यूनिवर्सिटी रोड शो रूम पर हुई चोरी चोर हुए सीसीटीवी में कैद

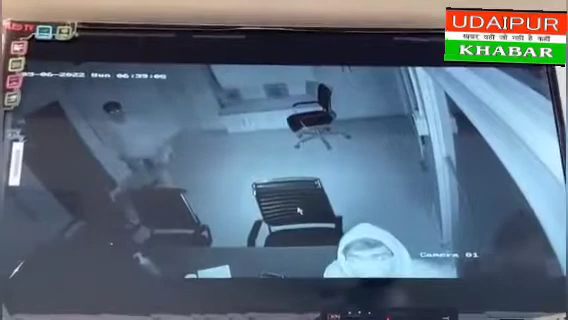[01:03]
सक्दस्यों के परिश्य पत्र बेंग के लेंदेन के एटियम कार्ड 2019 में क अपड़ा व्यावसाय करना प्रारम किया था जिसके तहत देश